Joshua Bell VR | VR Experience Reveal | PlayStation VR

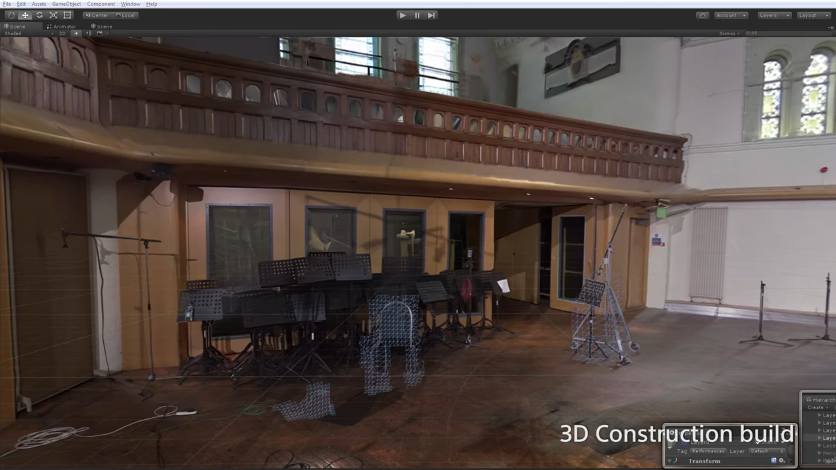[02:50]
We had to take each piece of footage, isolate all the elements out of it,